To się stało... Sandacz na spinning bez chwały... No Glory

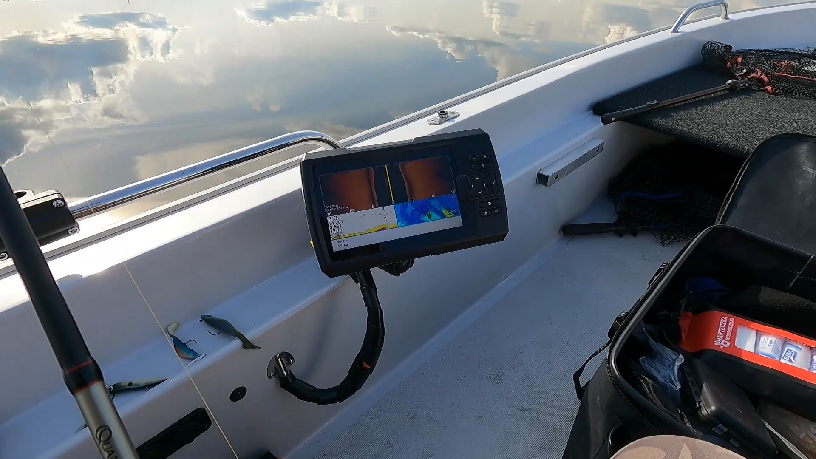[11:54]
3,1. 3,3. Widzę po prawej stronie... Tutaj jakieś korzenie. I zejście na 7 metrów i już coś tam.
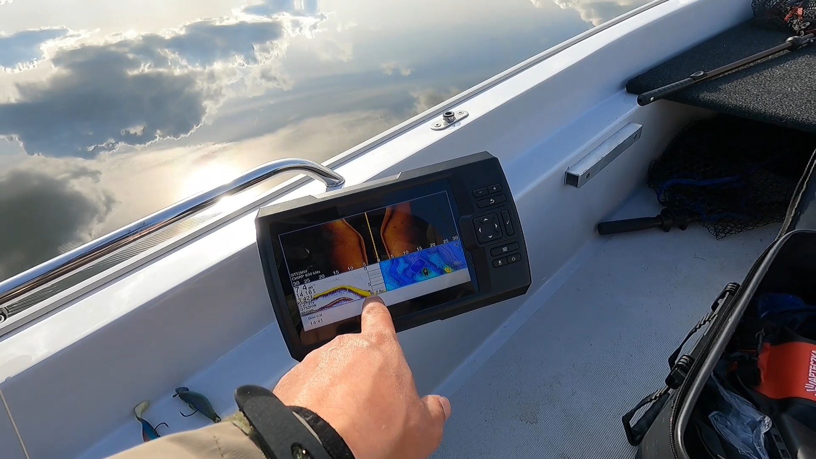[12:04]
7,8. 9.
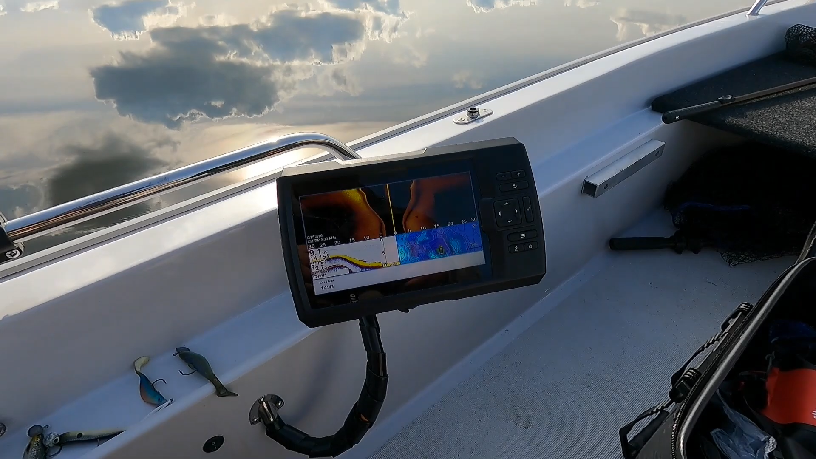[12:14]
9,1 metra. A po prawej stronie stada białorybu. To jest.
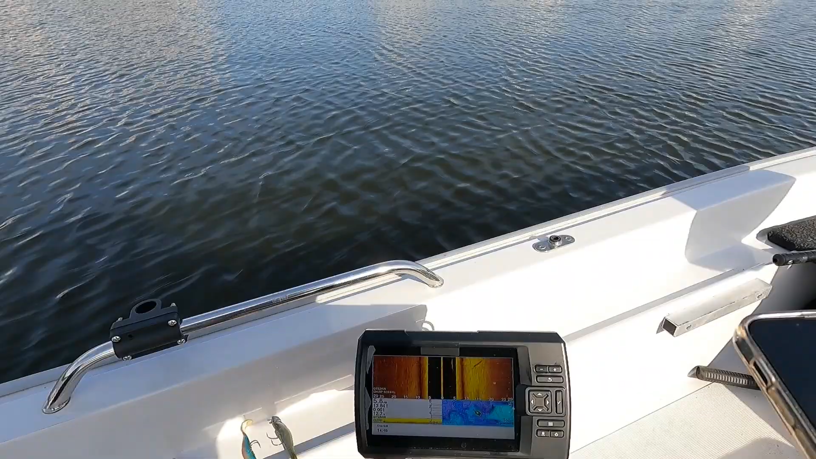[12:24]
Chyba jakiś też nieduży sumek.
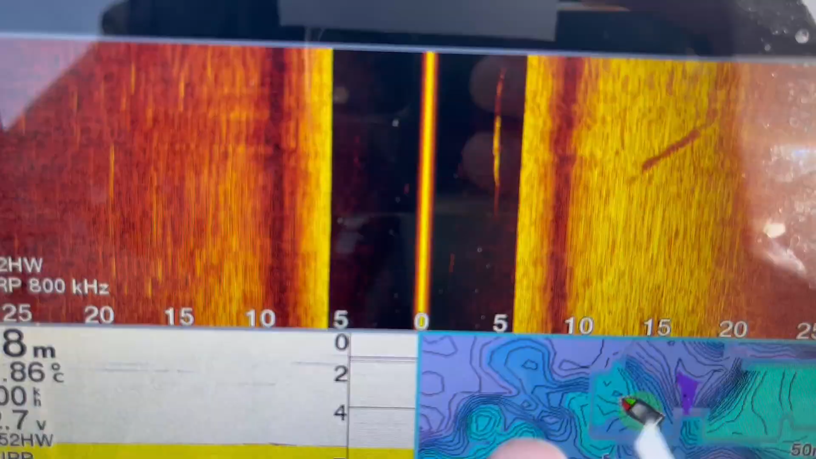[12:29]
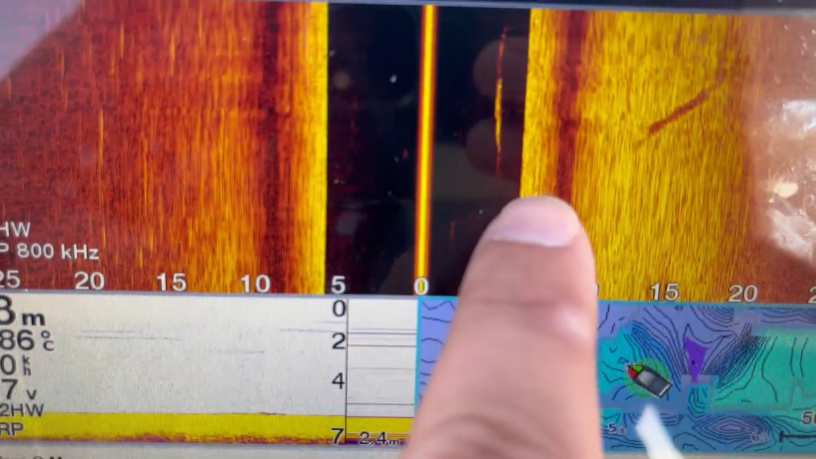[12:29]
Już dogrywam. No i widać, że jest sporo... To jest jego cień.
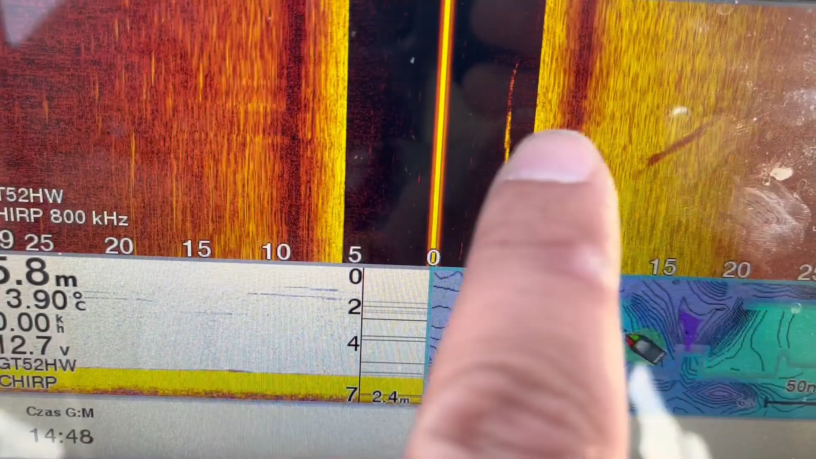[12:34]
Jest sporo nad dnem. Po prawej stronie, no to ciężko określić, ale...
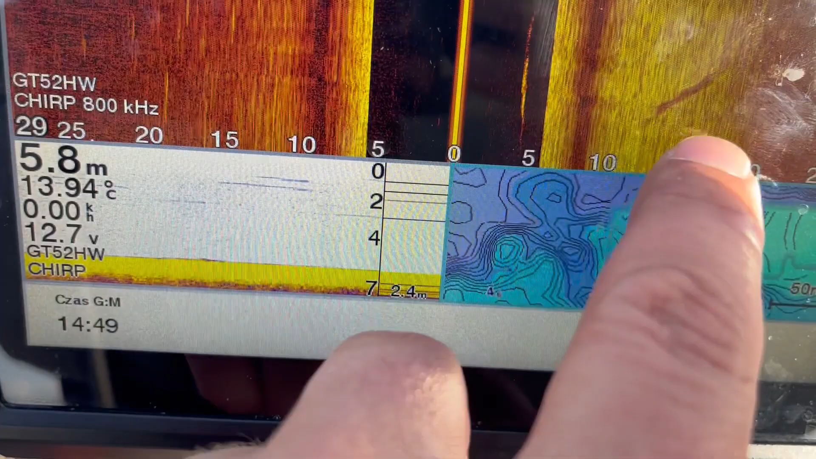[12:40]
On screen: depth 5.8 m, water 13.94°C
W połowie wody pewnie mniej więcej.
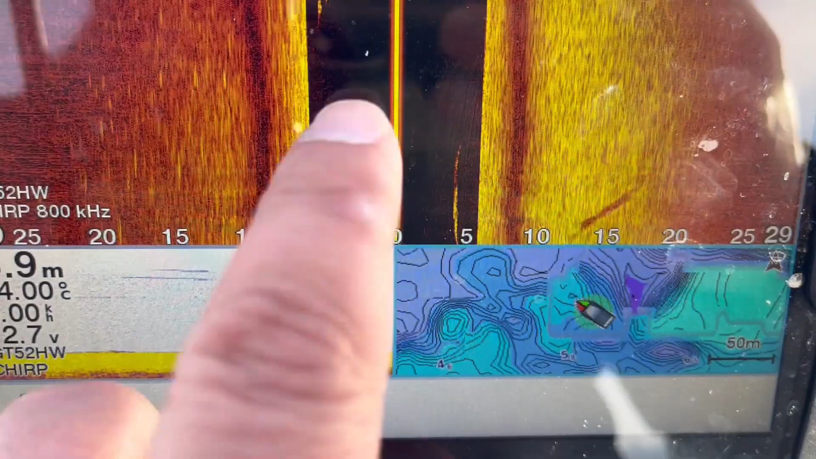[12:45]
O! I tutaj coś się pojawiło.
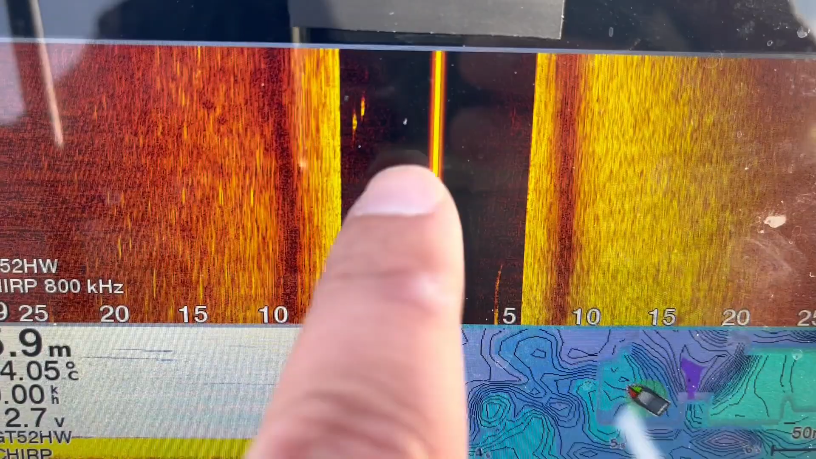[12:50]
Też jakieś takie lepsze rybki. A na tradycyjnym sonarze zero.
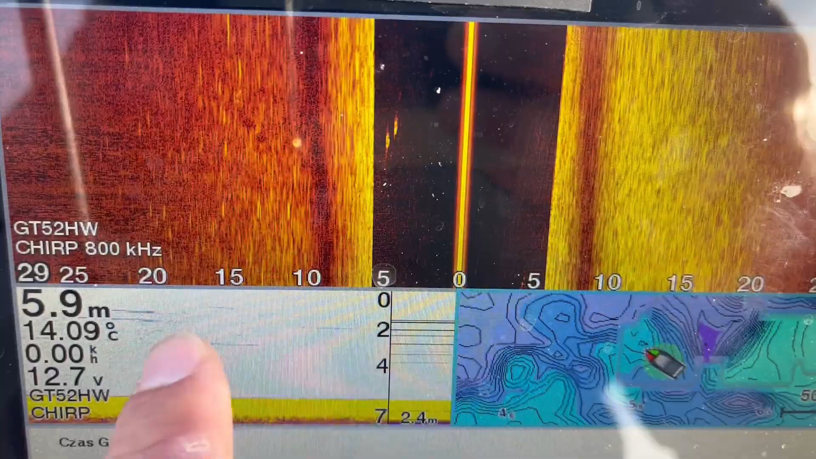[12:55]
On screen: depth 5.9 m, water 14.09°C
Przepłynę sobie wzdłuż tutaj... Tych boi, które ograniczają...
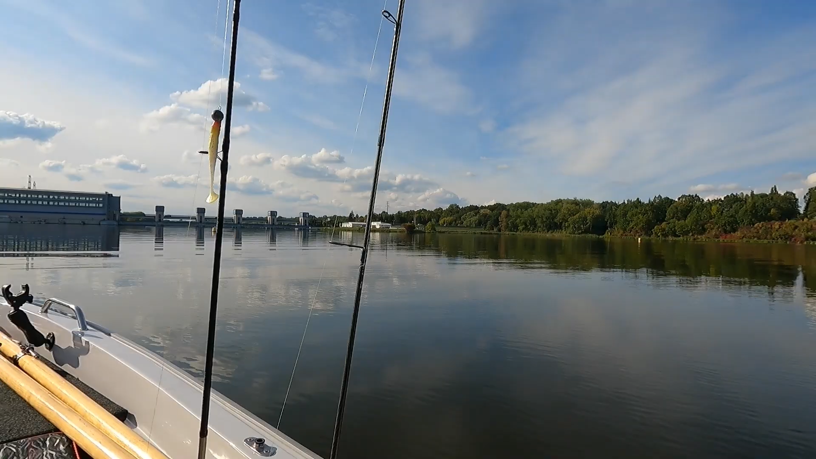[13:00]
Miejsce, gdzie można najbliżej podpłynąć zapory. O! Tu jaka górka. I coś jest na jeszczycie. To ciekawe. Co to jest? Jakieś zielsko?
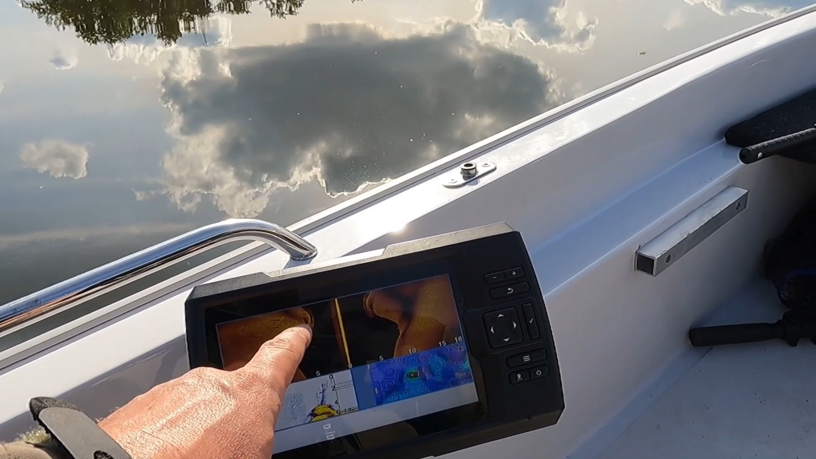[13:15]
Jakieś... Jakaś faszyna?
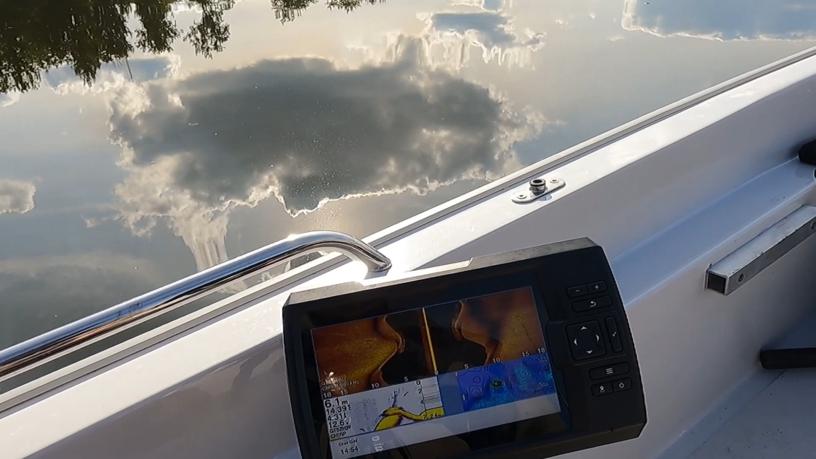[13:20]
Nie wiem. Tu jakaś ryba chyba dobra była. O! I tu jakieś są... Tu jakaś dobra ryba jest. Tu jakieś filary?
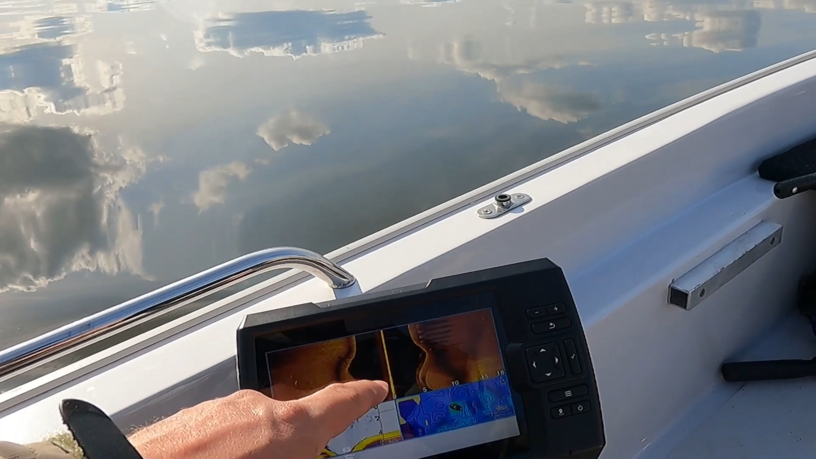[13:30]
Co to jest po prawej stronie?